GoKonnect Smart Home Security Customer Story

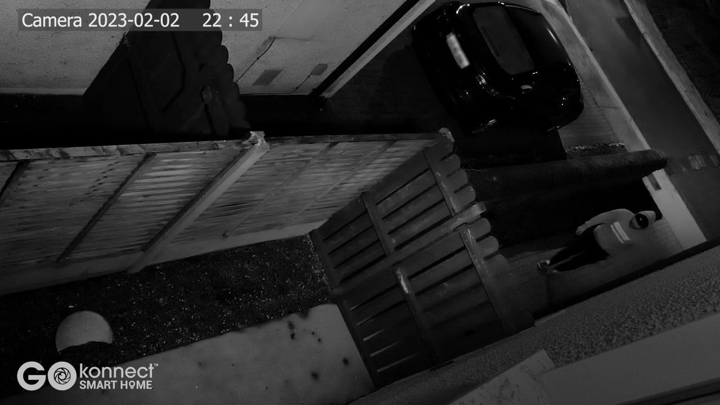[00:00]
You probably thought to yourself, crime doesn't happen in your neighbourhood. That's what I thought, but this is a lurker outside my house at 10.45pm. Luckily, I've got a GoConnect security system and it sent him running.